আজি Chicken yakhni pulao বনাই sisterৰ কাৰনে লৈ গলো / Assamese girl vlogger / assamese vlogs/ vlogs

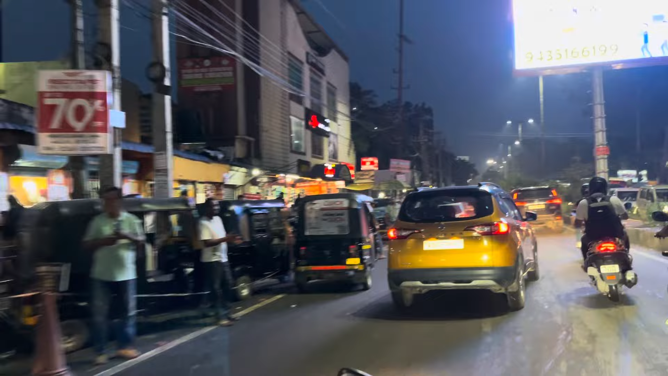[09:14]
কিয় এইটো এটা গুৱাহাটীৰ সবচে ডাঙৰ মল বুলি ক'লেও ভুল নহয় আৰু এইটোত এক্সিটৰ ৰাস্তাটো হৈছে জু ৰ'দৰ পিনে যিটো কাৰণে বহুত জাম লাগে বাট ফাইনেলি জু ৰ'দৰ যিখন ব্ৰিজ হয় ফ্লাইঅ'ভাৰ হয় চৰি
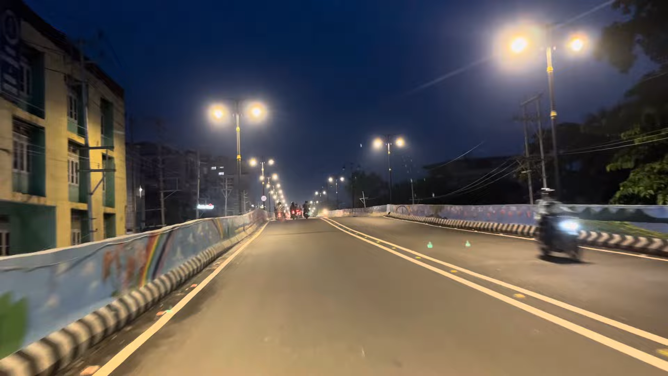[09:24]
সেইখন পালে আৰু টেনশ্যন নাই জু ৰ'দৰ ফ্লাইঅ'ভাৰখনো বৰ ভাল ধুনীয়া লগাকৈ বনাইছে ফাইনেলি